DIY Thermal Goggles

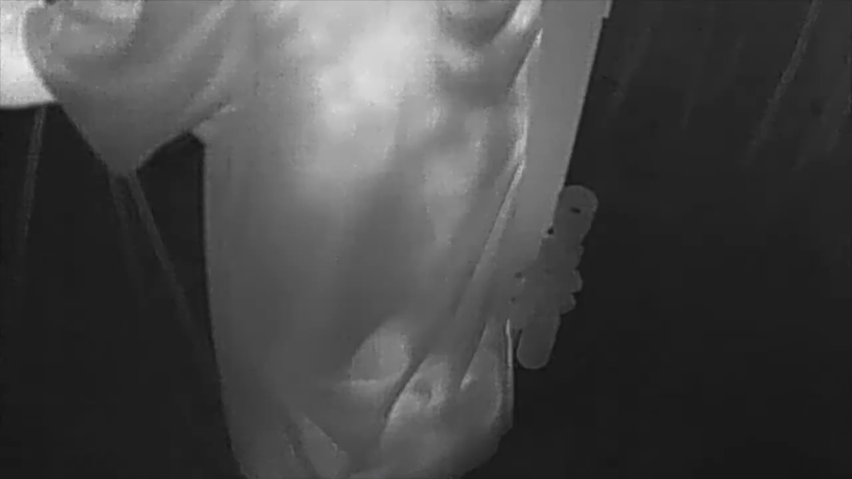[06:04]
I had the green on there just so you could kind of see it a little bit better since it was daytime. Here's some nighttime video that I shot with it.
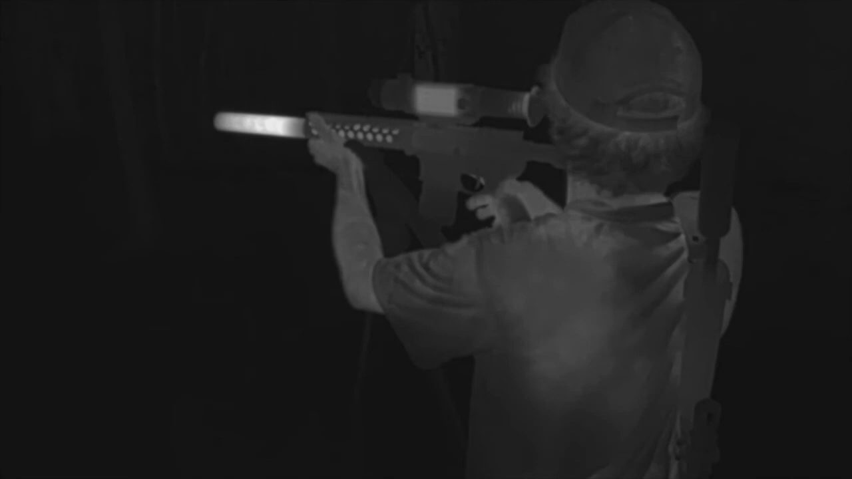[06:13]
You'll see when I scan away from the hunter there, the camera's got a built-in auto-adjust so it adjusted the hottest thing in the frame. And so, you'll see the woods brighten up. And with the hunter right there in the foreground, it kind of makes the woods dark.
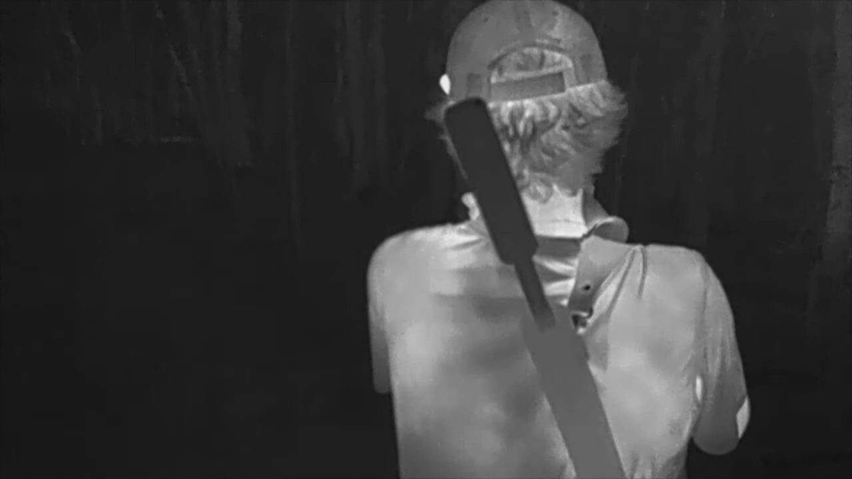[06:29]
But if he wasn't there, you could see deeper into the woods.